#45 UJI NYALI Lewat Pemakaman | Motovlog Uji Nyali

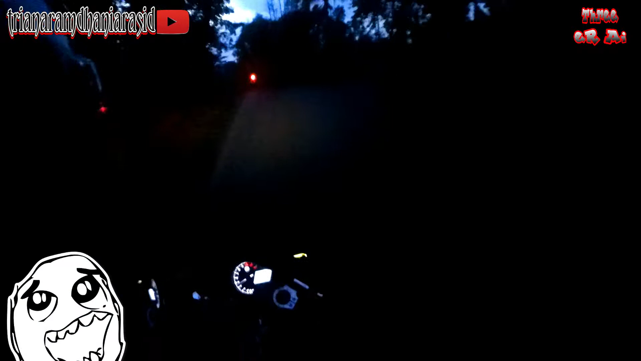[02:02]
Oh iya, hampir lupa nih. Bagaimana kabar kalian semua? Semoga selalu dalam keadaan baik-baik saja ya. Oke, dan sesuai dengan judul, kita lagi uji nyali guys. Kita lagi uji nyali ceritanya. Riding sore menjelang malam lewat jalan-jalan sepi kayak gini bro.
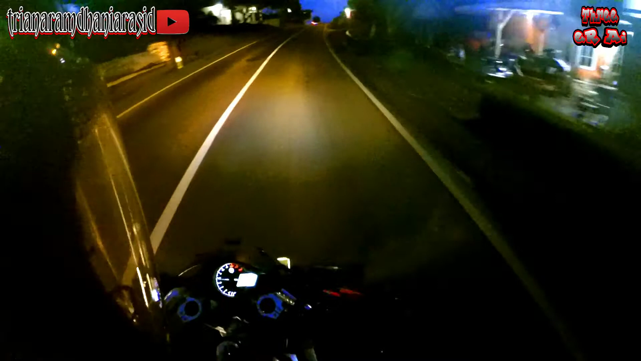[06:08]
Panen ayam broiler. Oke, dan mungkin untuk uji nyalinya kita lanjut nanti ya. Soalnya di sini udah perumahan nih. Kita riding biasa aja bro. Kalau ini kan jalan utama kayak gitu, jadi gak bisa disebut uji nyali. Sebutin. Apa itu? Lawar kayaknya.
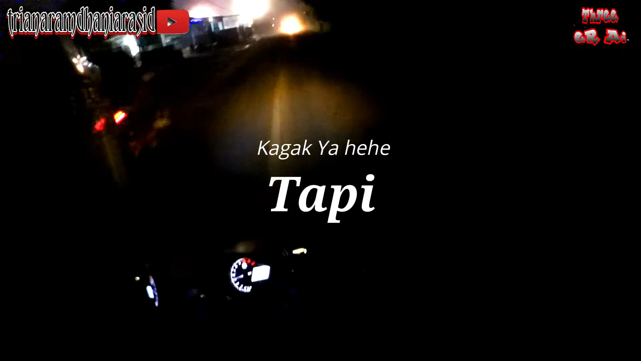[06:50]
Kayaknya di kamera tuh bakal kelihatan cuma gelap-gelapan aja nih, sama sorot-sorot lampu cahaya. Sungguh berkabut, saudara-saudara. Careful. Emang biasa sih kalau misalkan udah hujan, udah nereda, nah biasanya ada kabut-kabutnya kayak gini anjing.